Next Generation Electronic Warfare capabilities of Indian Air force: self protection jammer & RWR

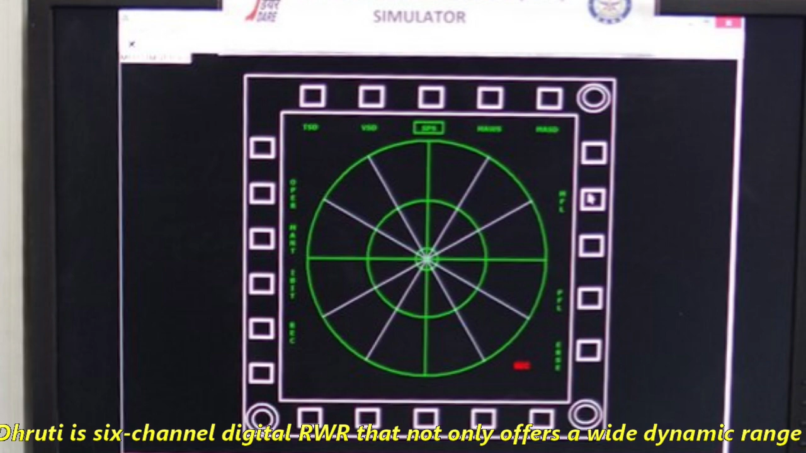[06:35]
Dhruti is a 6-channel digital RWR that not only offers a wide dynamic range and large bandwidth of protection but also offers good sensitivity,